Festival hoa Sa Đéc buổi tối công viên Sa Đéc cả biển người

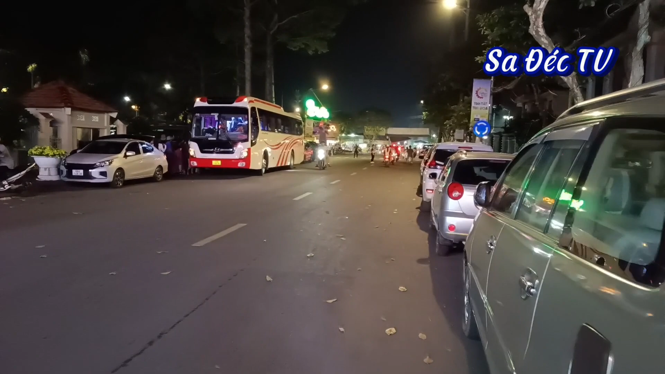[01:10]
Đây là ở cái đoạn đường của Nguyễn Tư Trinh nè các bạn. Đây các bạn thấy xe ô tô đậu đầy hai bên chân rồi đó. Đây coi đó có một cái chiếc xe khách biển số 51 rồi. Đang xuống nữa, rất là đông rồi.